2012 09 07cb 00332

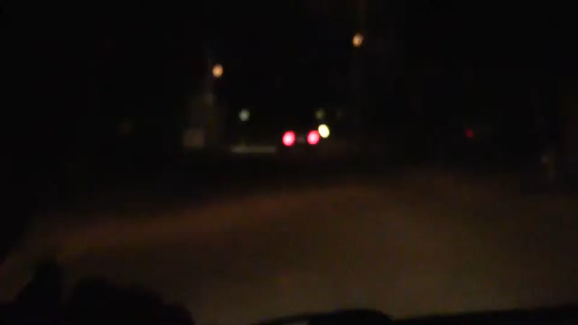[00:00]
see, man. Either they left or that's the car straight down there. Oh, there is. One that way and one that way. Yeah, there's one right down there.